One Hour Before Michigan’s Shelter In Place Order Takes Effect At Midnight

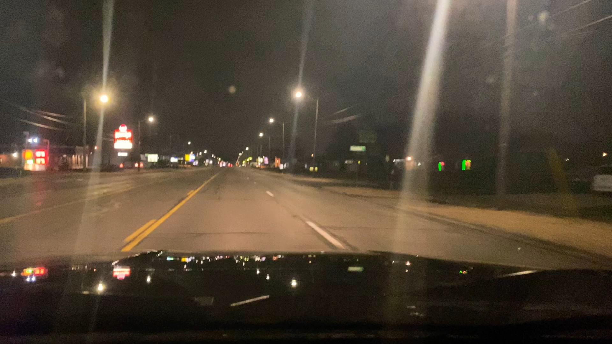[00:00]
59 going eastbound in Waterford, Michigan. It's 11:03 p.m. on Monday, March 23rd. We have an hour until our shelter-in-place order from the governor goes into effect as of midnight tonight for about 3 weeks.